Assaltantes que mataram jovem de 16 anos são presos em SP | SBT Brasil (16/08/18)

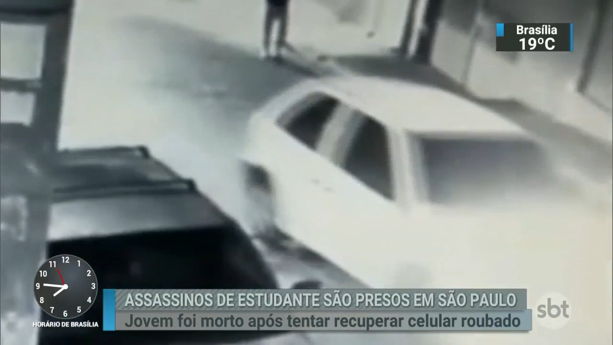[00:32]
Robert Araújo andava na rua na última sexta-feira, na Brasilândia, Zona Norte de São Paulo.
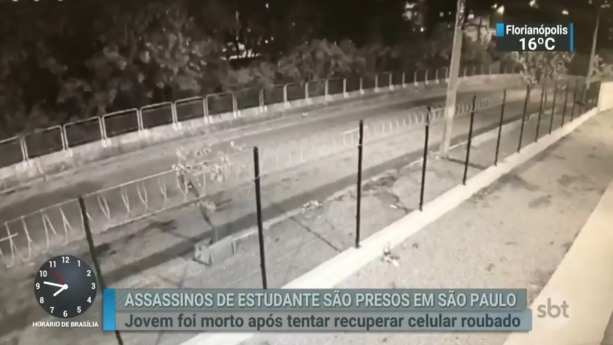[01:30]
Aqui, o veículo está sendo levado para ser abandonado em Caieiras, na Grande São Paulo. Os bandidos tentaram atiar fogo no veículo, mas não conseguiram.